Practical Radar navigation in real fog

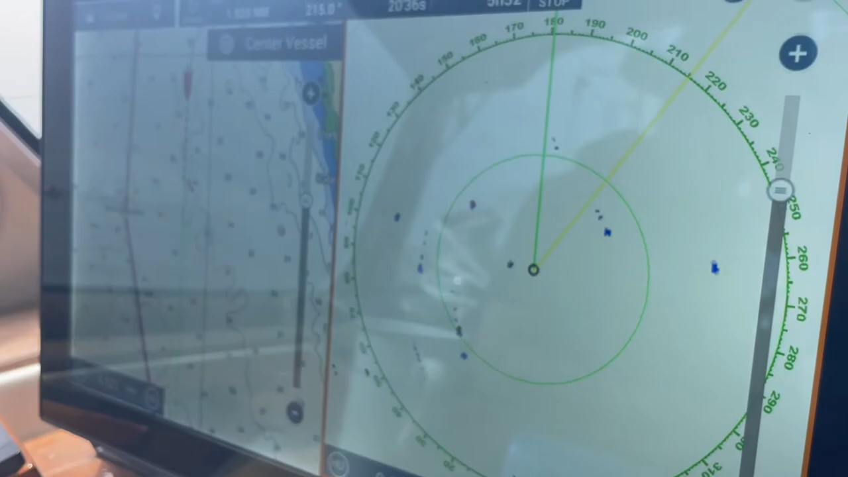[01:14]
The workstation down here is a totally normal PC running time zero and up there is a plotter by Furuno.
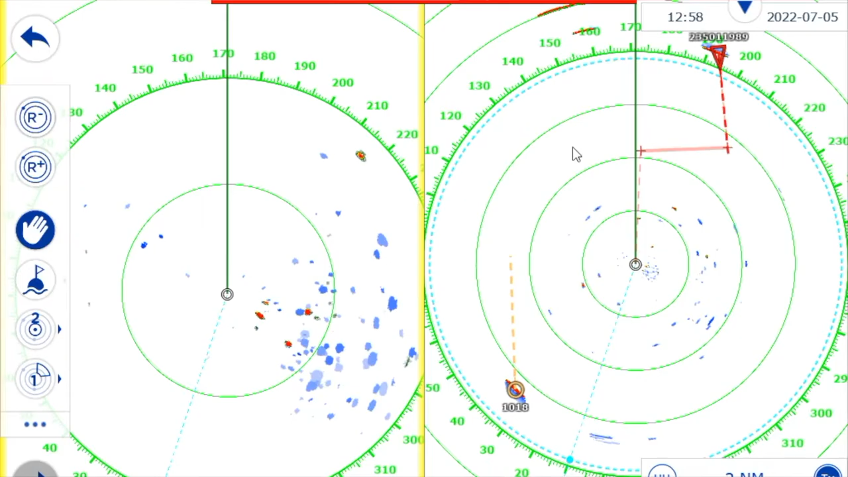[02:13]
viewing one for vessels and one for fishing boys so join me in the story how we came to Porto.
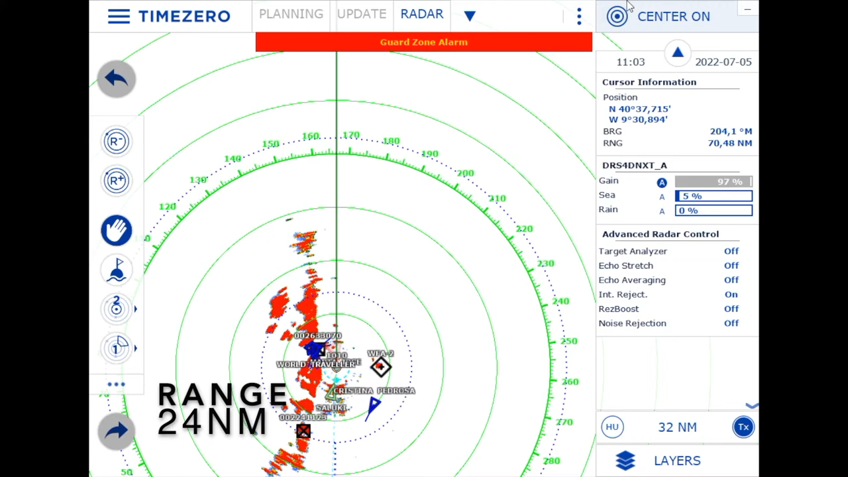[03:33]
So let me take you through some settings and radar operation from the real time and freeze the picture sometimes. The first question is the range and many people think it's cool to have a long range so you can look far but that's not the true picture because while you can see far ahead that is not the interesting part. The interesting part is where collision can occur namely very close half a mile away maybe when it comes to buoys and maybe three miles when it comes to vessels.
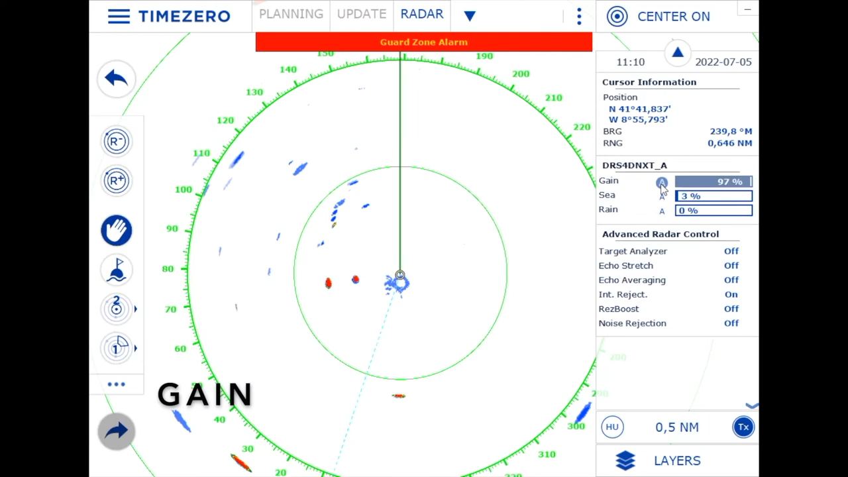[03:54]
Depending on the range the gain must be set accordingly and if you take up the gain you see far too much as you can see here you can see
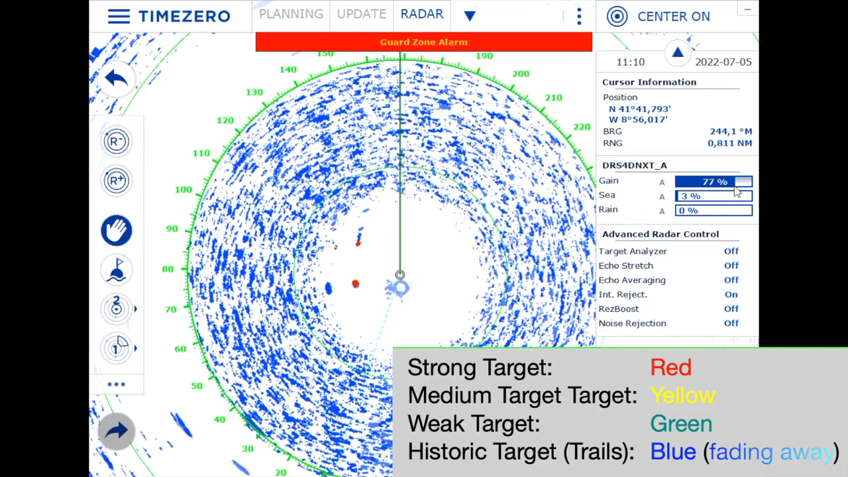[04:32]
disappears and everything just becomes historic fading away blue data then we can take it up again and we see too much but let's keep it at automatic.
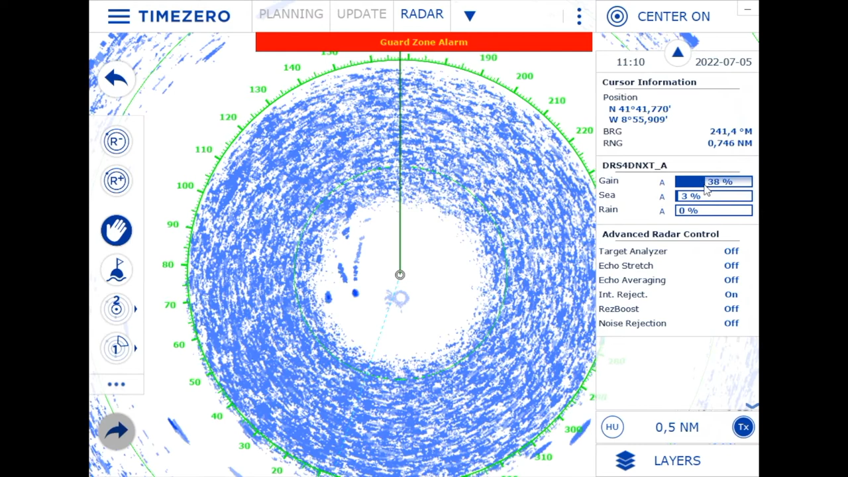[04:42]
On a day like we had with hardly any waves it really pays off to switch off the automatic
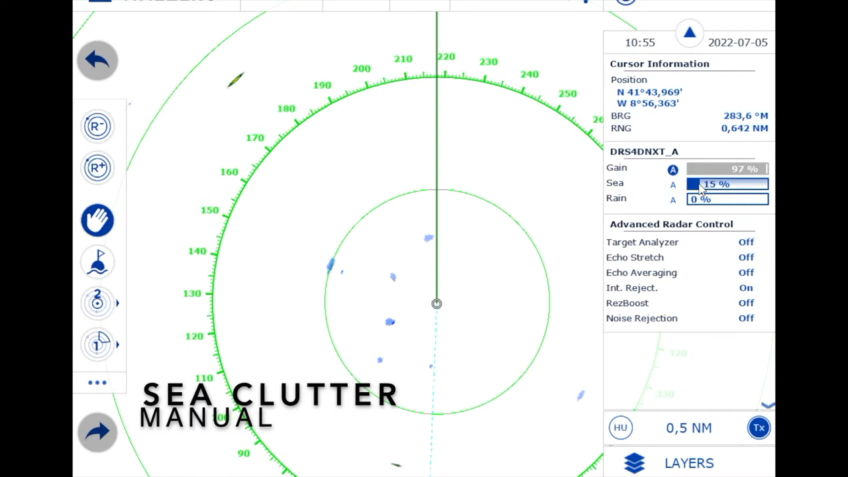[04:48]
sea clutter to take it down so that even the weakest targets can become
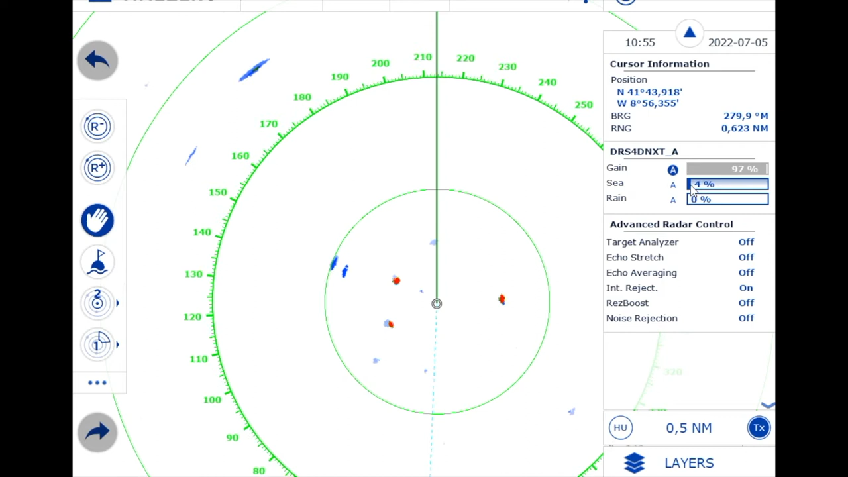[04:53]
visible and that was very important because we did have weak targets namely all the fishing buoys. The next setting is orientation. Look at this time-lapse where everything is relative with head-up display.
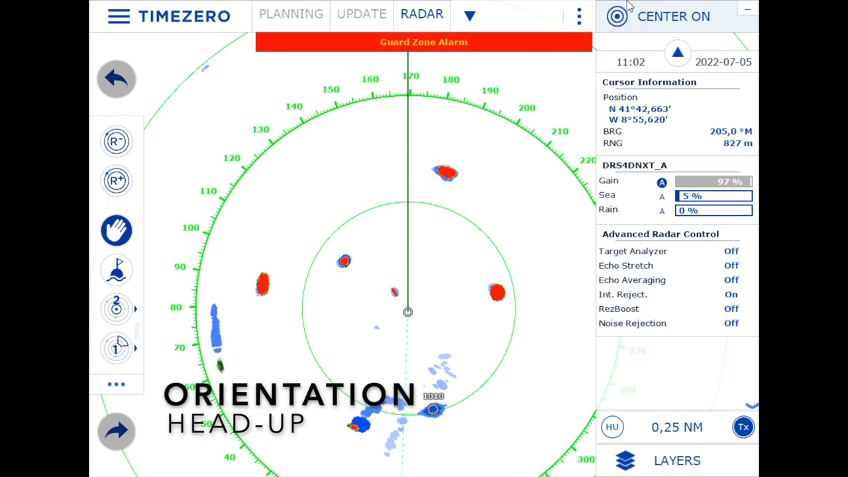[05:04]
Head-up means everything is moving and we are in the center.
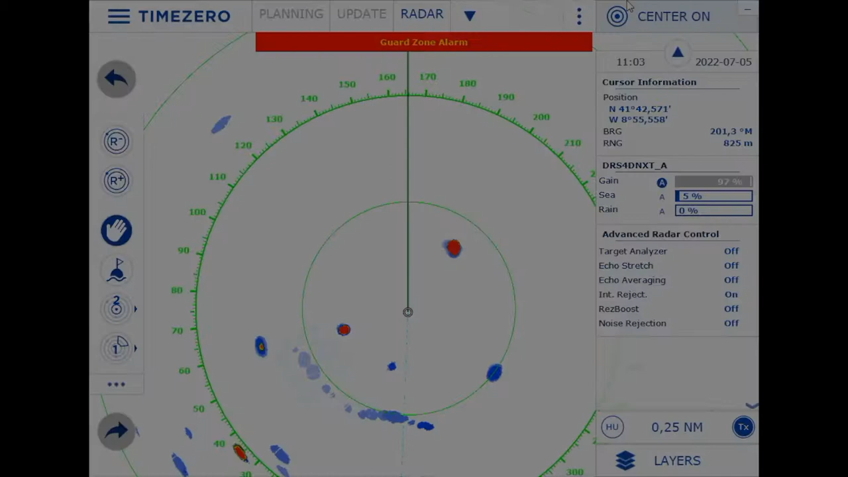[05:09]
The alternative setting is north-up. It's now us moving over the radar screen and buoys are standing still and vessels are moving in true motion.
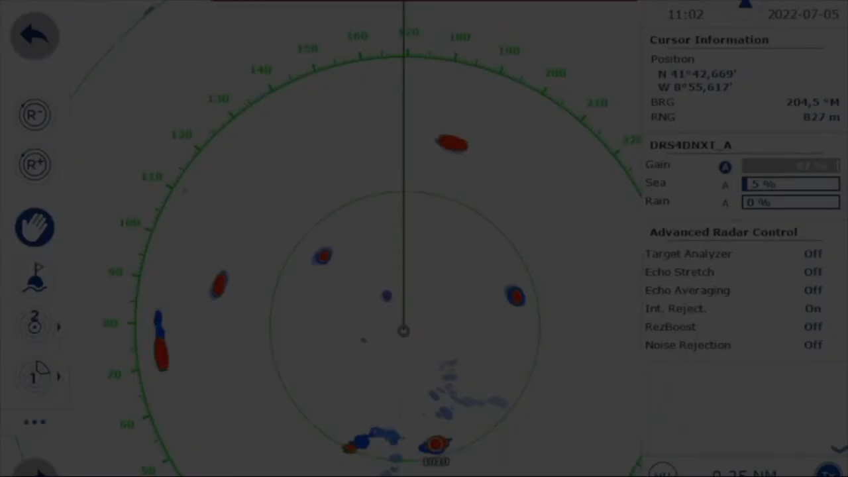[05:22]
With the orientation set to head-up the
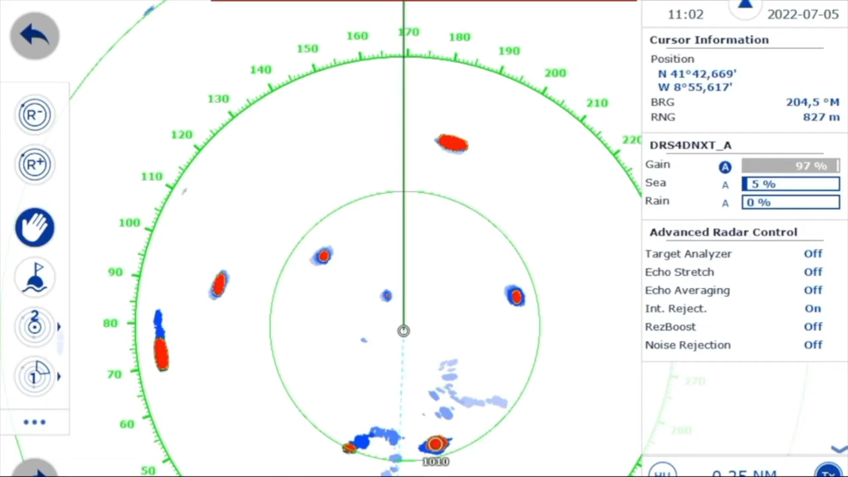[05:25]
gain automatic in the sea clutter low let's look what we can see. The colors we have been speaking about and we can see some red targets here but very interesting are the blue ones the trails which gives historic data to see where the echo has been. If this has been set to relative motion everything would have been having trails even things that are standing still because it's relative to us.
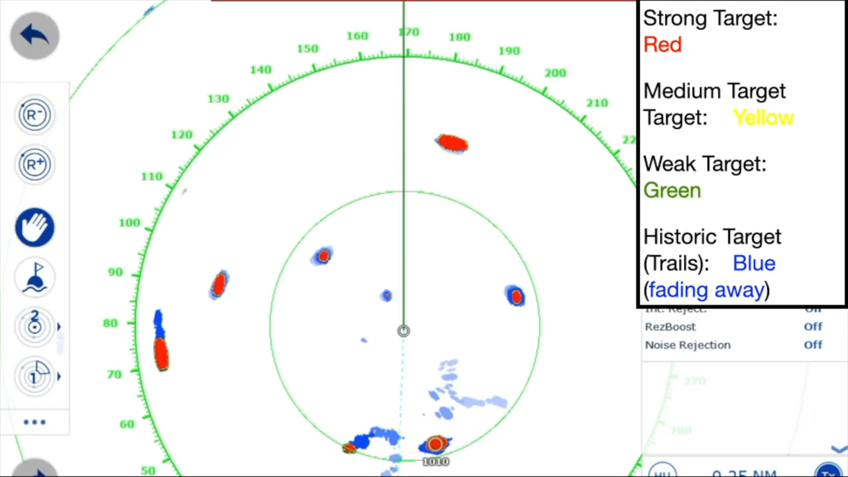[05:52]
But here it's set to true motion so this one has no trail it stands still. This echo this target does have a trail so it doesn't move namely in opposite direction to us.